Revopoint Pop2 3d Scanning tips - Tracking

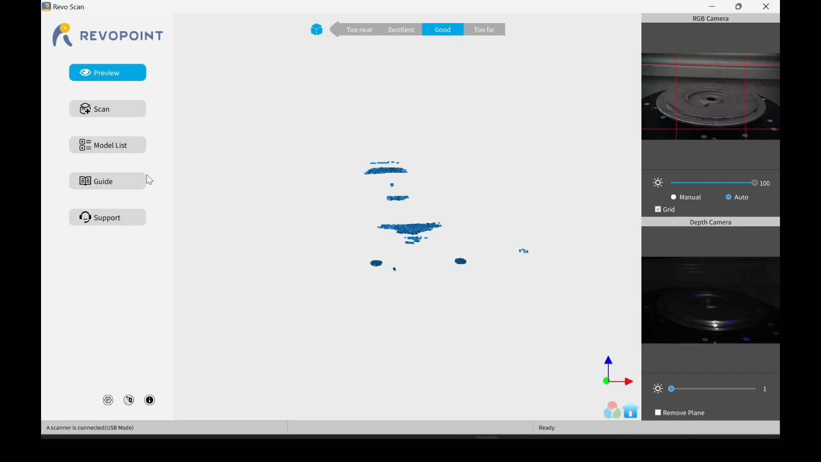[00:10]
Today we will learn a few things to help with getting better scans. These are the settings I use, just the basic settings.
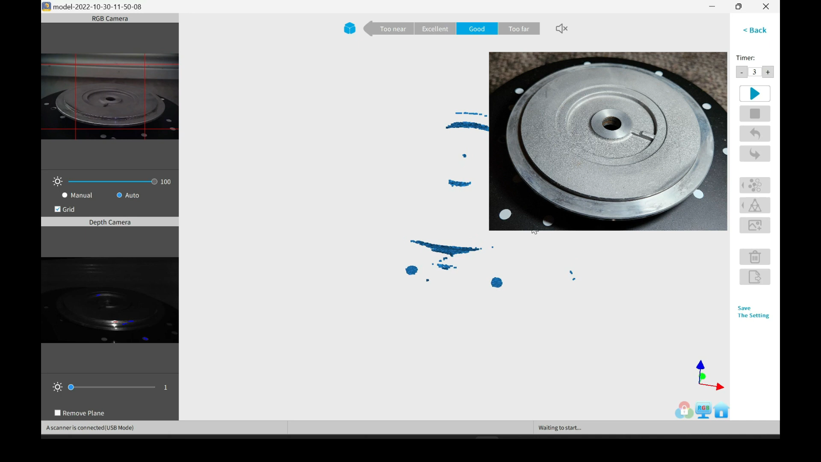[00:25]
which is what makes it a great item to scan and show you the difficulties you may encounter.
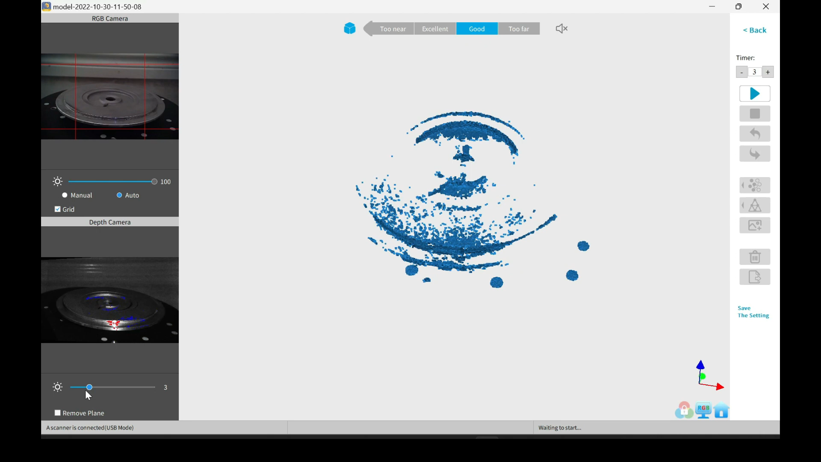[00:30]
Right here, I'm adjusting the gain or the exposure. If you crank the exposure all the way up, you can see how you can see more of it in the scanning preview, but at the same time, in the little window, everything looks like overexposed and blown out. If the item is overexposed when you scan, the final product will have a fuzziness to the outside surface, so it's best to lower the gain down to a reasonable amount.
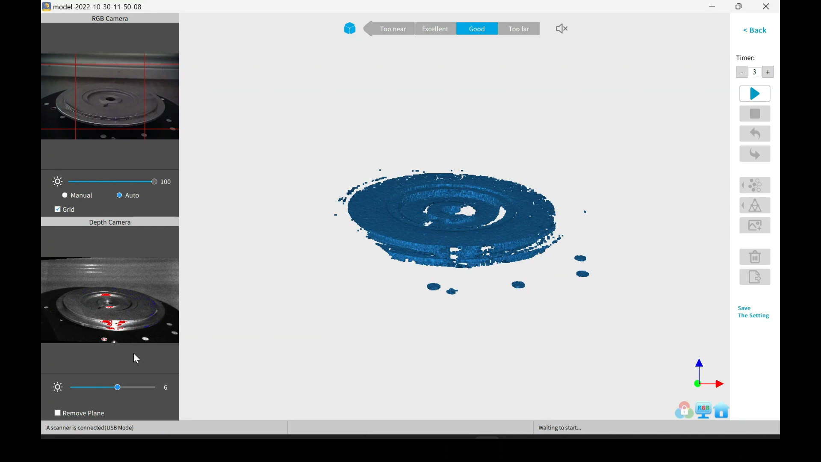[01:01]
Looks about good right here. I'll go ahead and start the scanning.
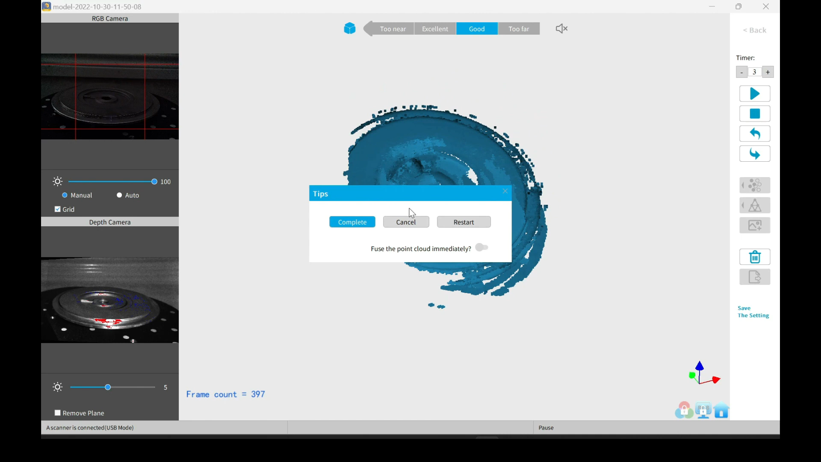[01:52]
So I'll just go ahead and stop it. As you can see, it looks like a mess. It didn't really capture as it should have. I will go ahead and fuse the point cloud. A lot of times when you fuse it, the points will group together and it will come out looking a lot better.
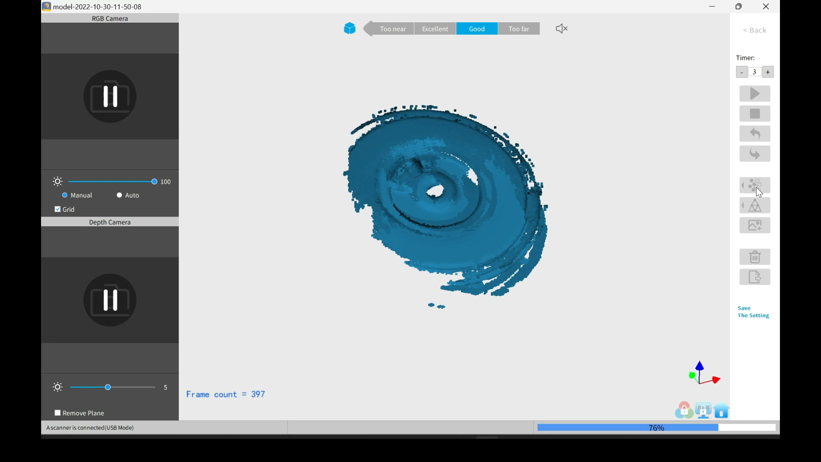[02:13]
Okay, it finished. And as you can see, it's a little sharper, but it's still off. The little notch that's right there at the top is just spiraled around. It's simply not a usable scan for what I need it for.
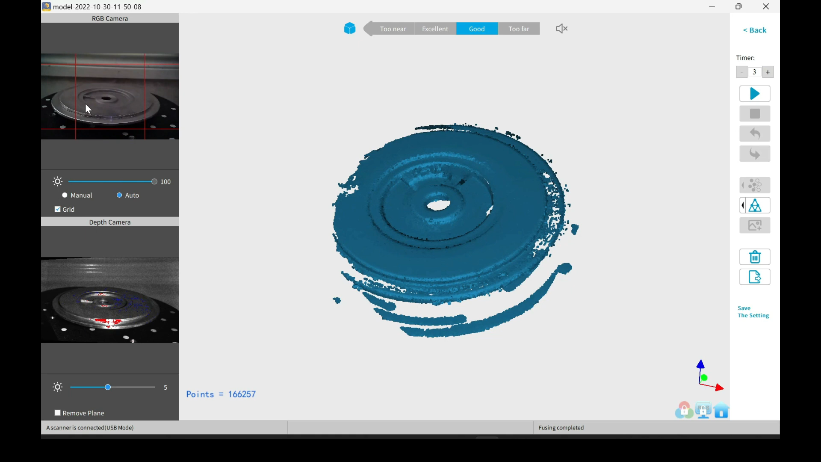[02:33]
So I'll just go ahead and delete the data and start a new scan. This time, I'll add an item for tracking.
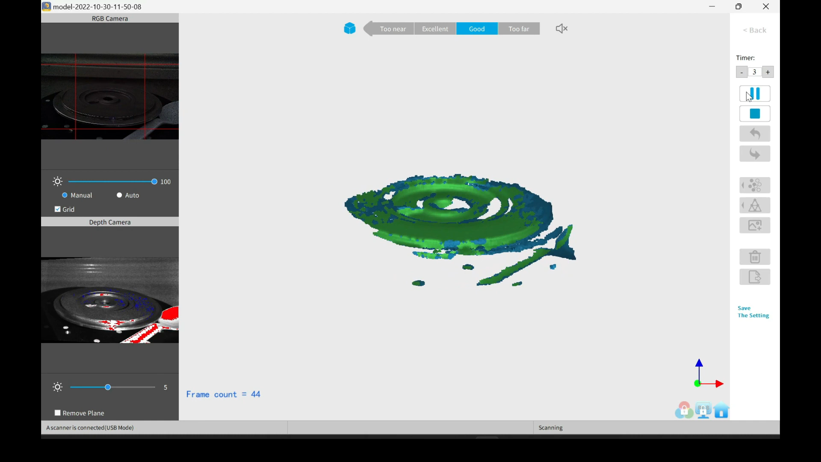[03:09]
As you can see, it's already looking a little bit better.
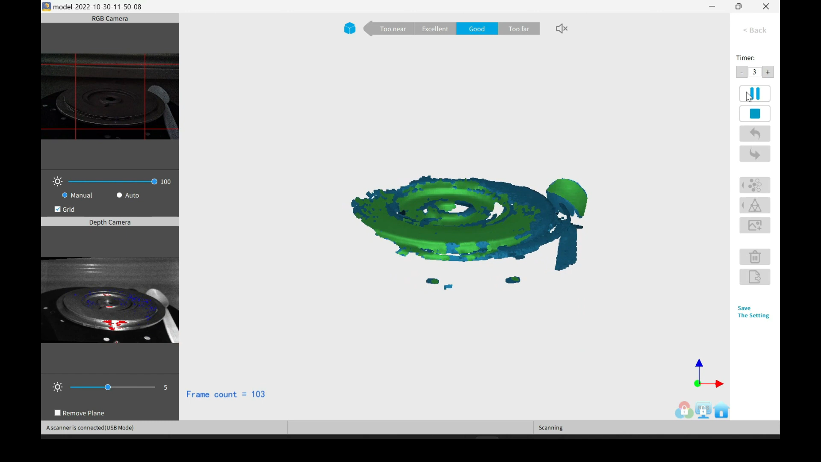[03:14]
It's not spiraling as much as it was before. And you can see it kind of seemed like it glitched a little bit. What happened there is it lost tracking because the spoon went on the backside. It was not able to see it, so it was not able to track it.
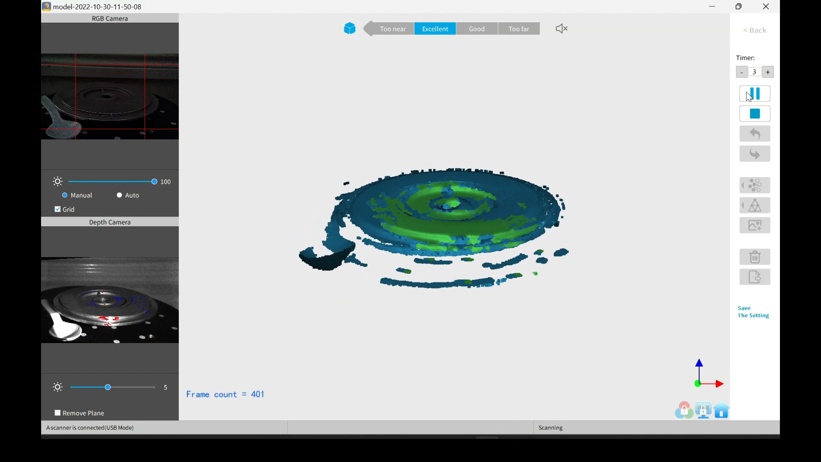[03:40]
And as you can see where it kind of jumped a little bit, same thing. It simply didn't know the position of the item.
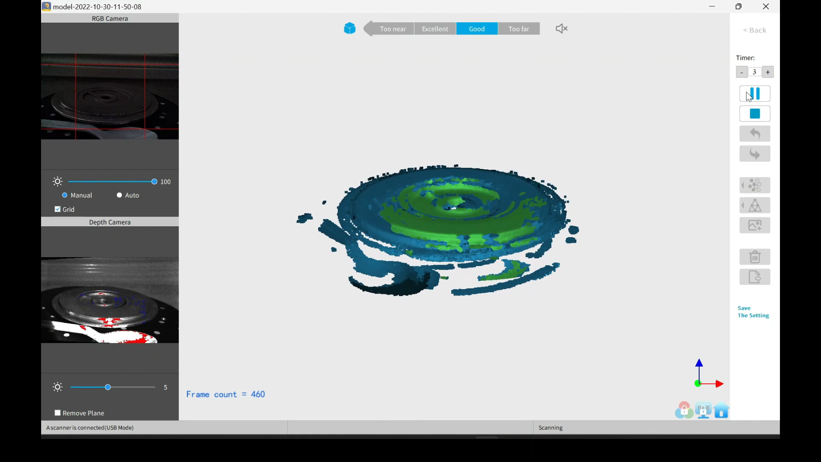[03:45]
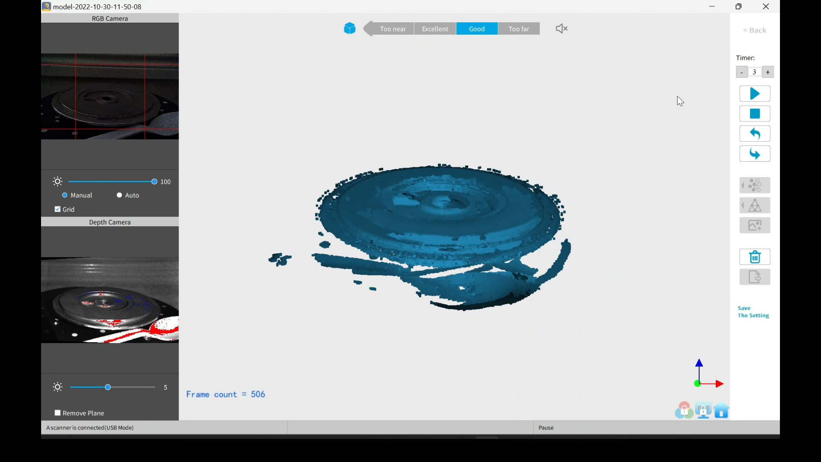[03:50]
So I went ahead and stopped it. Doesn't look too bad, but not perfect. Same process. Go ahead and fuse it to see if it got any better.
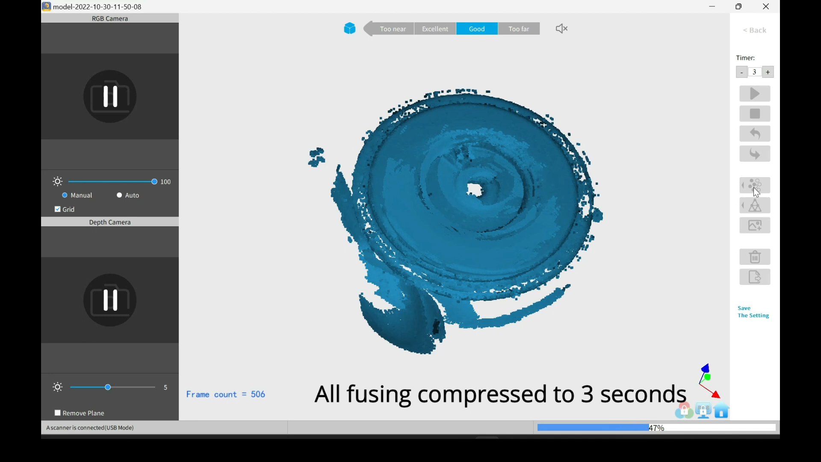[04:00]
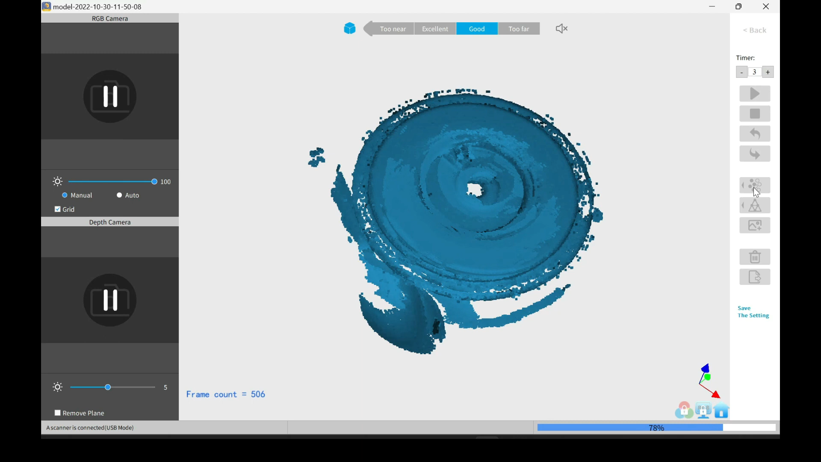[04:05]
And this is the finished fuse. As you can see, it looks a lot better, but it is missing a lot of the details. You can see where it looks like the little notch, like it kind of duplicated just a little bit too much. By far, it is not a perfect scan.
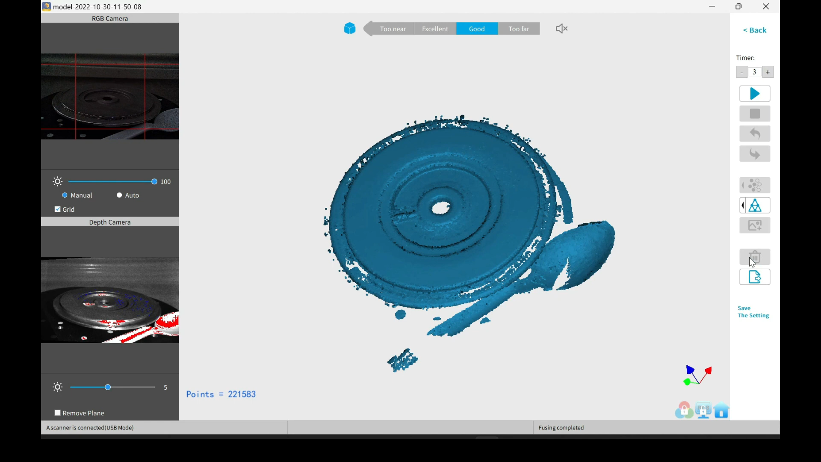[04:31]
So we want to get it scanned good. I'll delete this data, start again. This time, I'm going to spray it with some scanning spray.
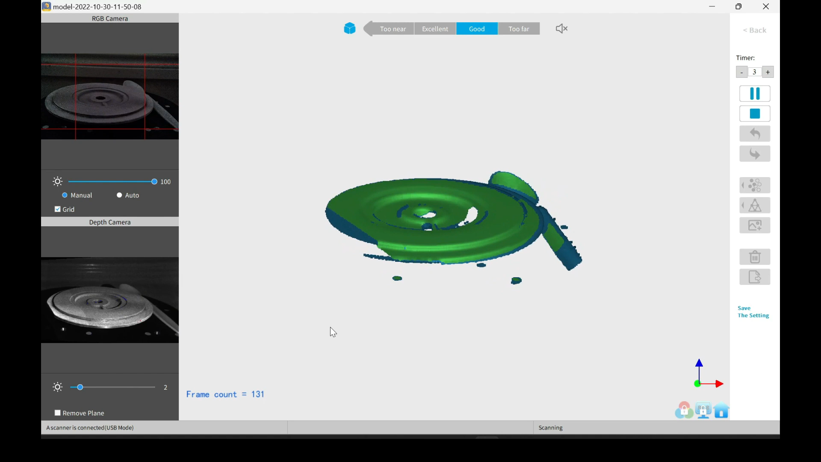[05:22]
And we're coming around the back side again. As you can see, the scan kind of jumps a little bit.
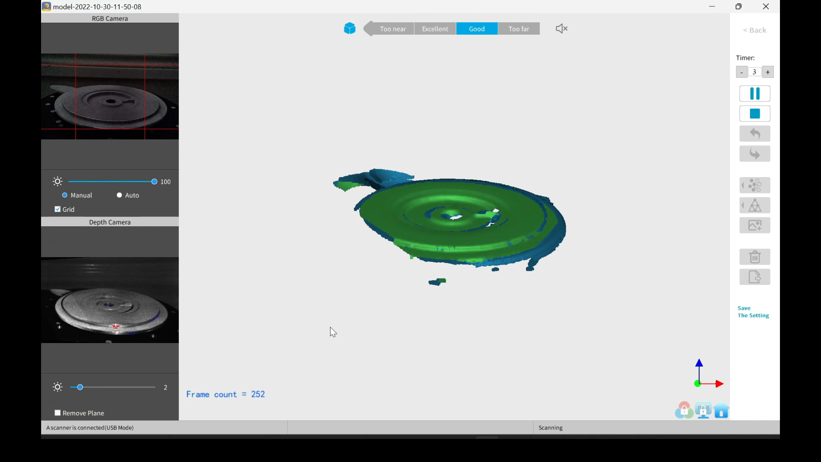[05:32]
And now everything's slid off. And it's the same reason this is happening. It is trying to track it, but it's losing the position of the spoon.
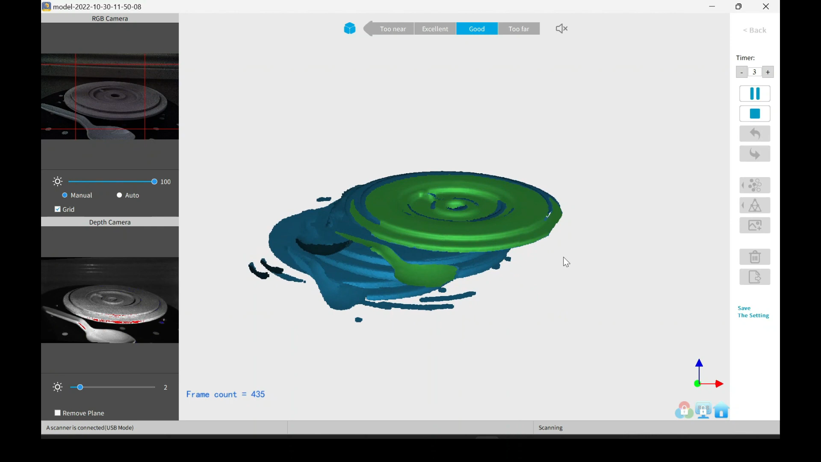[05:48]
And it's just simply not knowing where everything is.
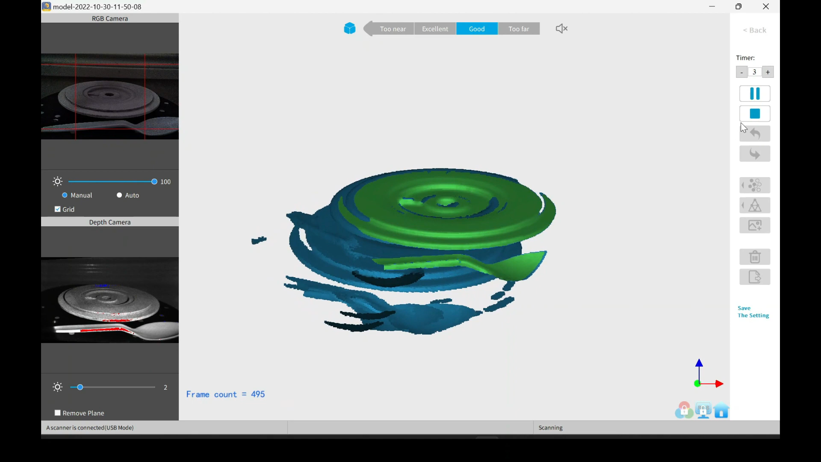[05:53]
So I'll go ahead and stop this. Then I'm going to go ahead and mesh it. Not mesh it, but fuse the point cloud.
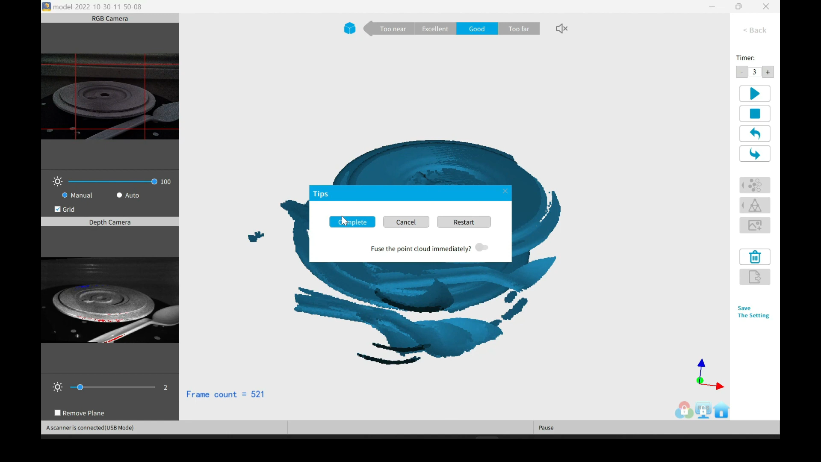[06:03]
Just to see if it gets any better.
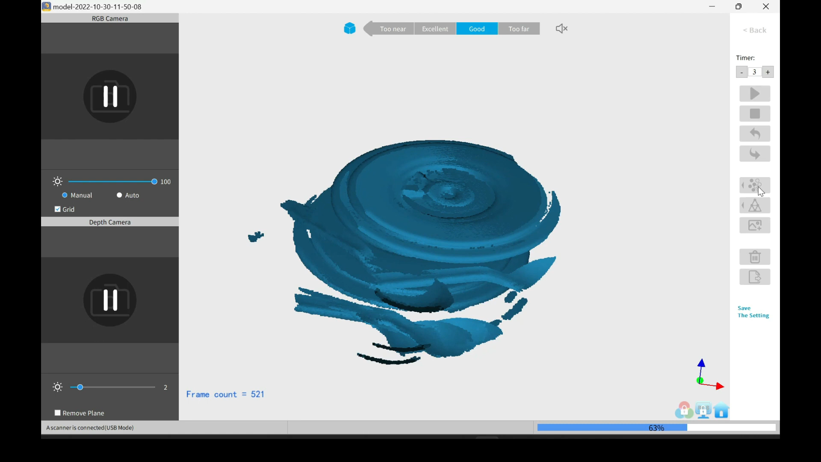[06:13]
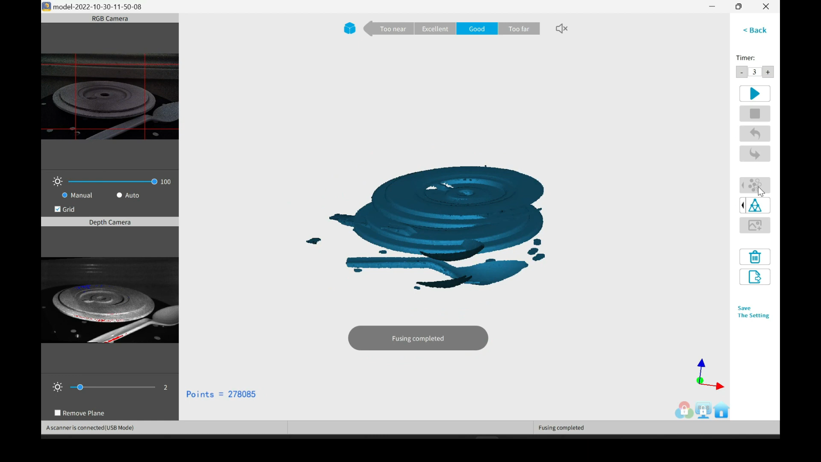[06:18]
Okay, that finished. And as you can see, it did not fix it. It's still looking like a mess.